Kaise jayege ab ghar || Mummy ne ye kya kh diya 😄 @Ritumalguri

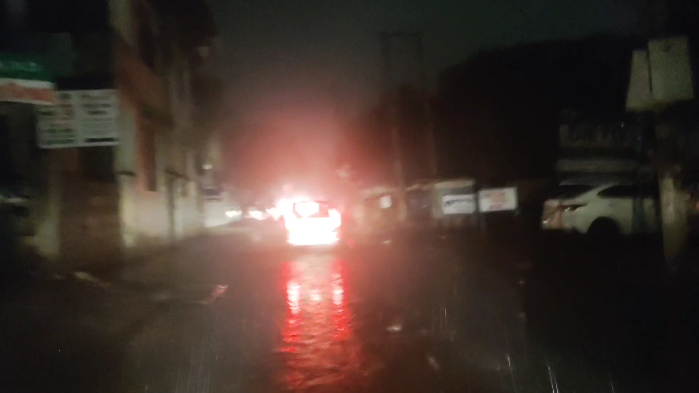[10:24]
हमने भी यहाँ रुकने का प्लान नहीं बनाया, नहीं तो आज यहीं रुक जाते घर पे। ऑफिस जाना है, बैग वगैरह सब घर पे पड़ा है, क्या करें। ये तो तोड़ पड़ रहा है, एकदम तोड़, झमाझम बारिश हो रही है।